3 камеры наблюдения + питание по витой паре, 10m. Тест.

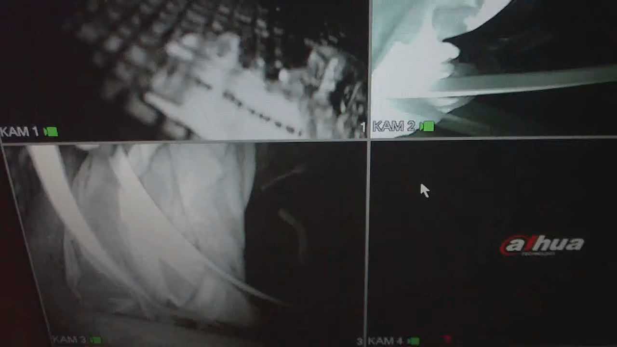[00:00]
Приветствую на канале TogoTube Сейчас коротенькое видео о том,
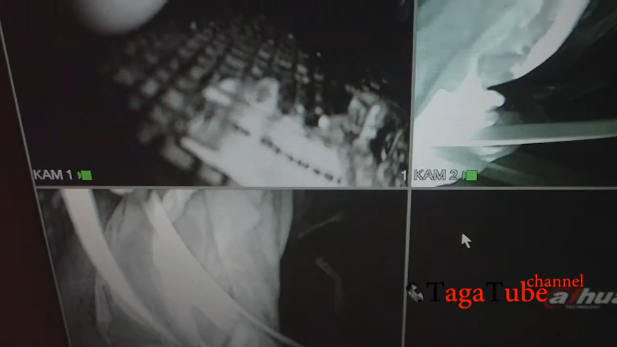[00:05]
как подключаются видеокамеры здесь разного типа камеры через витую пару Вот такое подключение
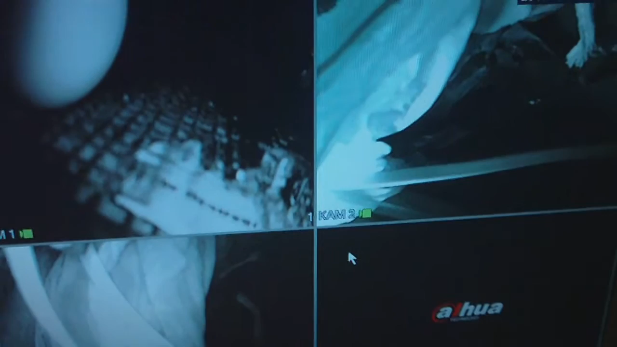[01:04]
линзы с разным зумом Камеры разного качества Вот эта камера дешевая Там в районе 10 долларов с Алиэкспресса У
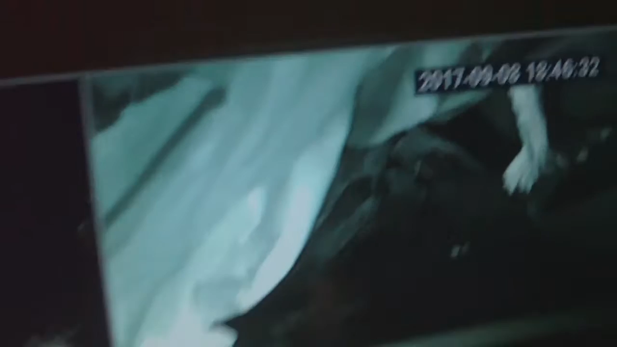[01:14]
нее в принципе как бы Она подключена через баллон Не знаю видно или нет Вот
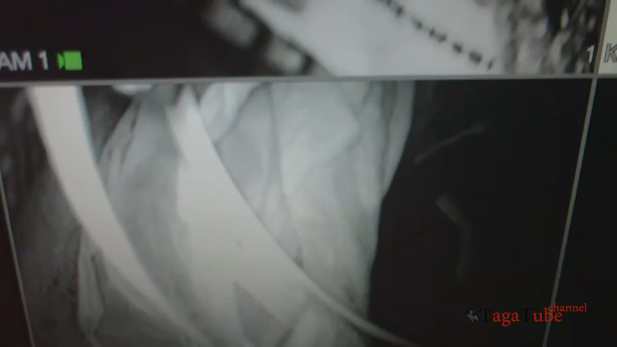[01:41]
Вот Здесь подсветка тоже ночная есть Но она отключена Получается здесь освещение За счет подсветки от соседних
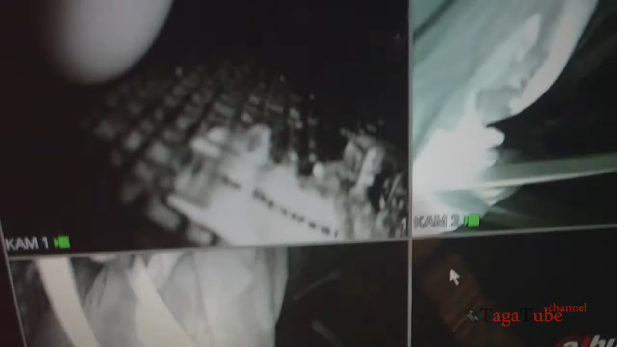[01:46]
камер Они лежат рядом так сказать А я хотел обратить внимание на качество
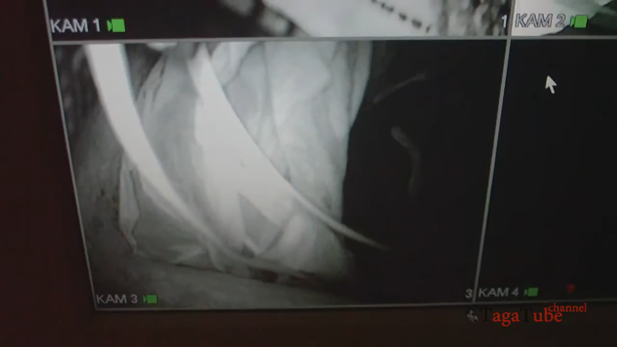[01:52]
Вот Здесь идеальное качество Подключено через баллон Это без баллона Просто
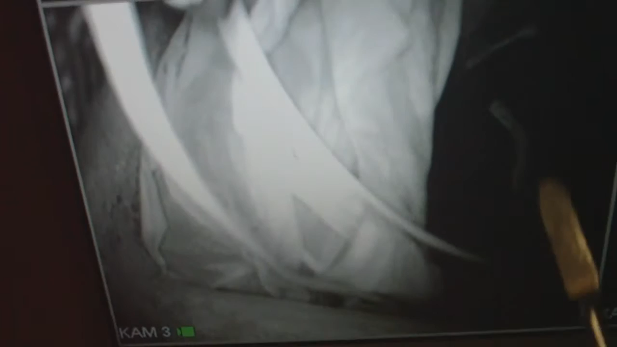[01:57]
через BNC коннектор Видно очень-очень мелкие Такие по диагонали как помехи Но фишка в том, что эти помехи Не всегда от провода зависят Они зависят еще от питания Вот смотрите Сейчас вот на блоке питания Вот здесь у нас есть регулятор Это для длинных линий Тут по-моему до 16 вольт Можно поднять
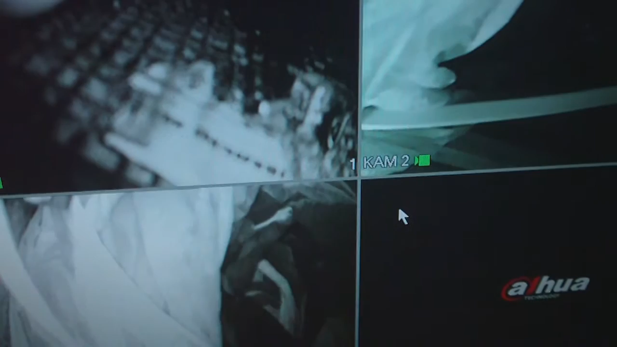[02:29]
Вот Видим здесь помехи Я не знаю или камера
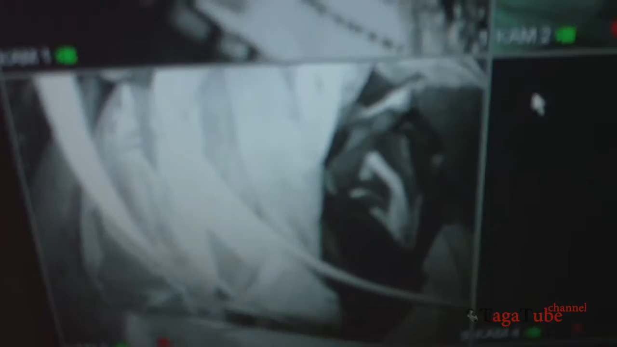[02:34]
передает На этой камере Которая без стабилизатора Помехи усилились Немного появились помехи На
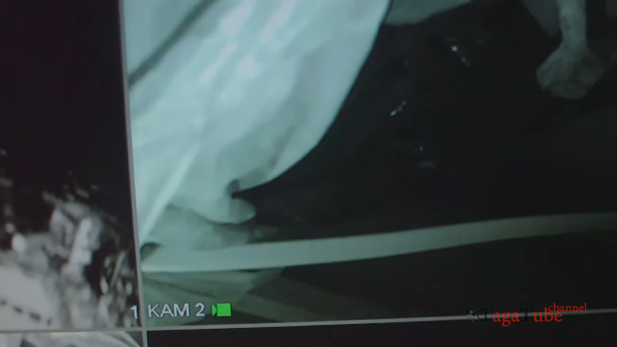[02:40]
дешевой камере Аналоговой Эти две аналоговые Нижняя и по
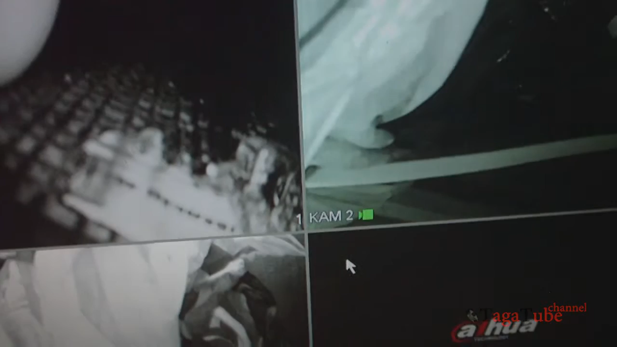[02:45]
диагонали Там помехи усилились Убираю еще
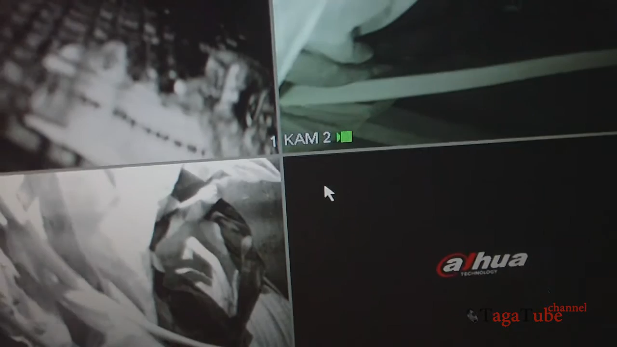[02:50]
напряжение Все уже на нижней камере Пропадает подсветка
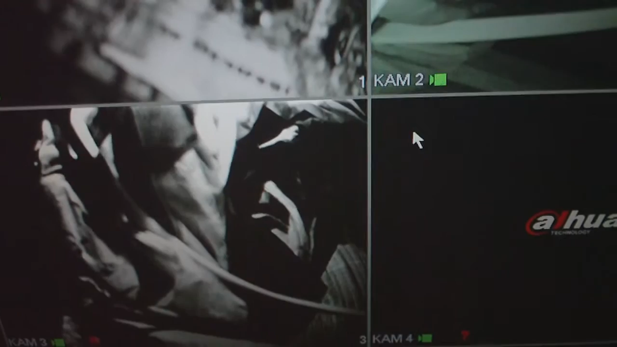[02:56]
Я специально С подсветкой Ну пропала подсветка Она уже От этой камеры Еле-еле мерцает Видим
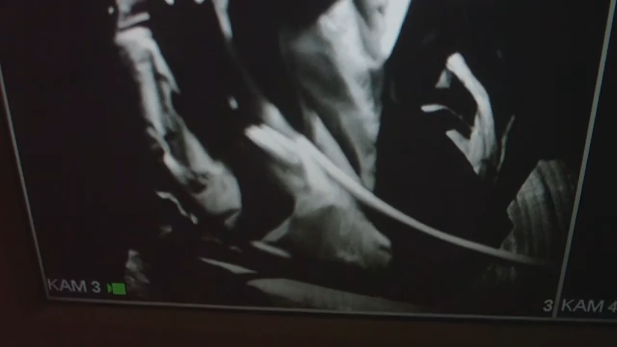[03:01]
Такое мерцание
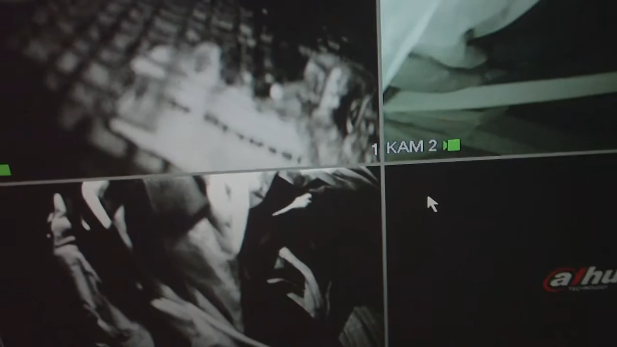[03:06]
Всегда тестирую Эти камеры С подсветкой Потому что Вы так можете подключить Думаете что вам хватает питания Но на самом деле Получается что Это не так И добавляю
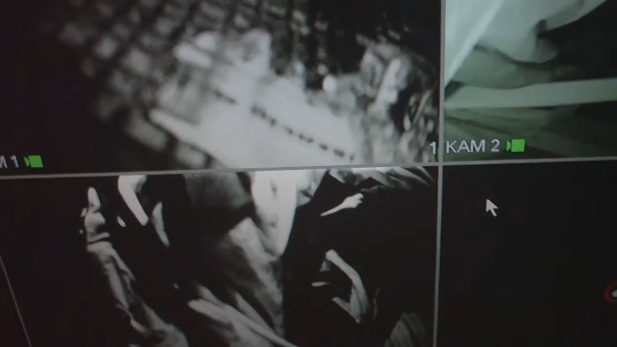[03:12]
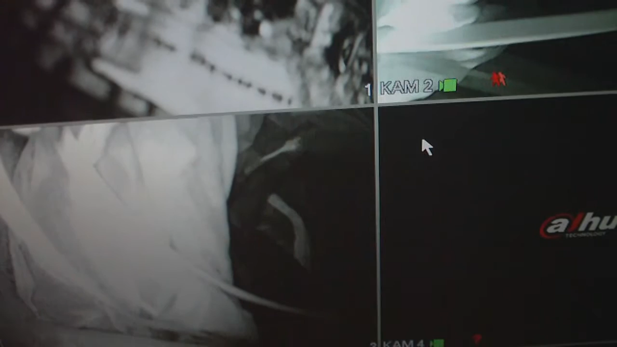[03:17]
И вот Сейчас делаю Больше нормы Ну конечно Перебарщивать тоже не стоит
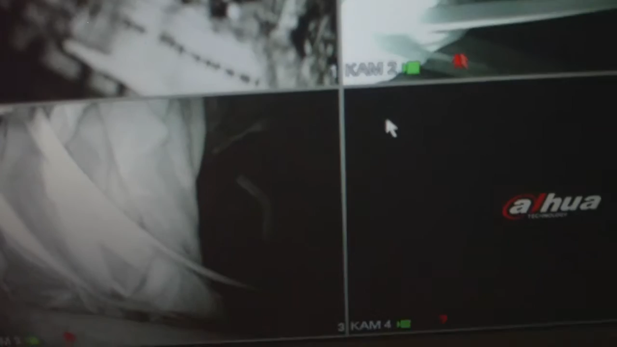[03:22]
Делаю чуть больше Смотрите Здесь картинка Стала практически Одинаково
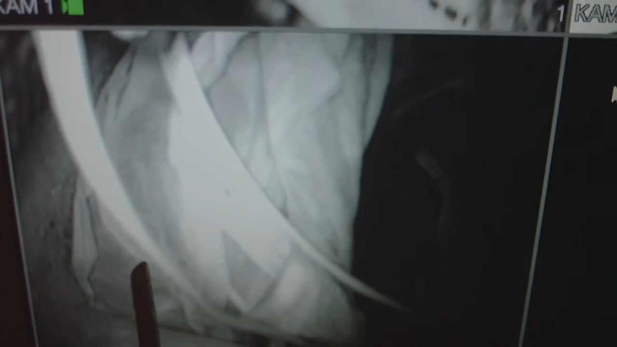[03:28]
Идеальной Ну то есть Как здесь Так и здесь Ну такое небольшое Мерцание есть
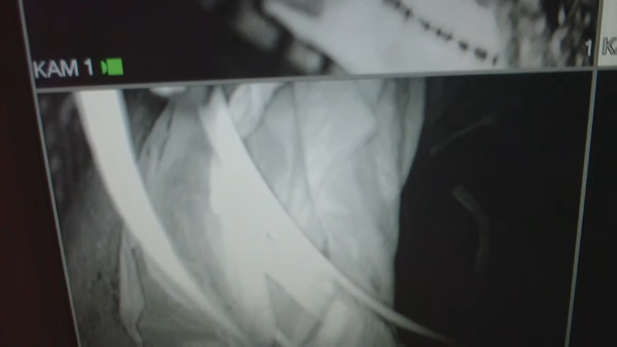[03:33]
Как бы Ну не знаю Как по кадрам Скажем так В секунду Ну такое вот мерцание Нет заметных Каких-то полос На этой камере
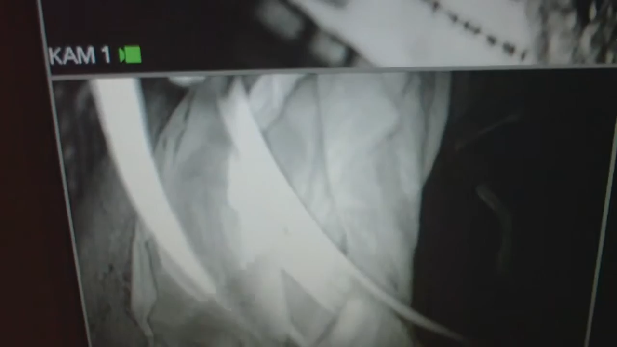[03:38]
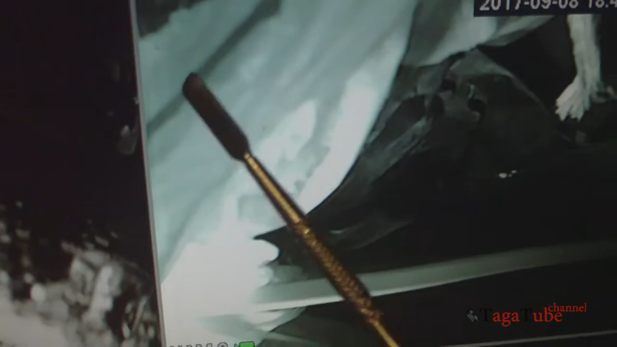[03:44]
Ну вот здесь Тут такие Как бы мелкие Мелкая полосочка Она бывает иногда Вот так еще ползет вверх Вот здесь Такая
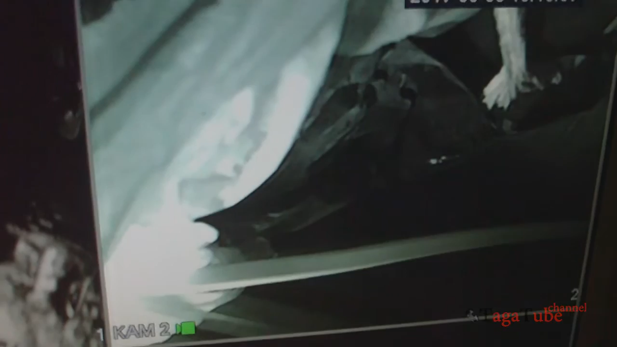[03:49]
мелкая полосочка И здесь мелкая полосочка Но она в любом случае Даже если напрямую подключить На этой камере Она
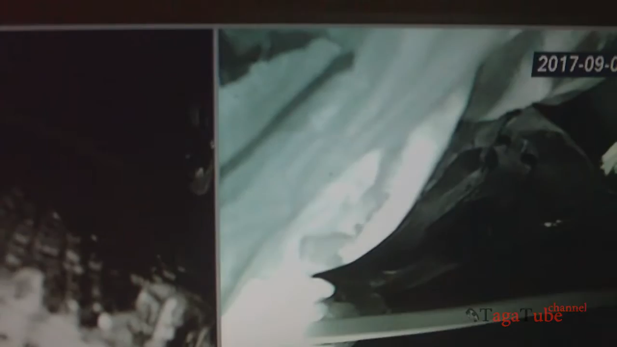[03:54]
присутствует Ну такой глюк Очень часто В принципе На аналоговых камерах Такие помехи Наводки остаются
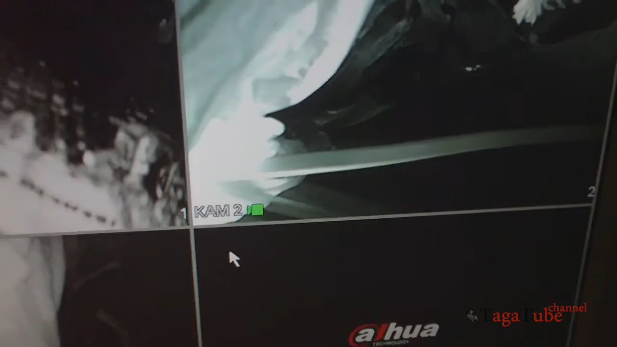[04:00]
Ну вот такой вот Как бы опыт Кому важен был Такой вот момент Кто там Интересовался Как и что подключается Это на 10 метрах Провода Дешевого провода Не экранированного
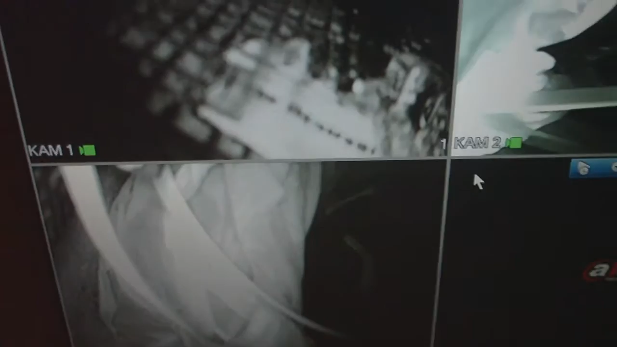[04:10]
Ну вот как оно Подключено здесь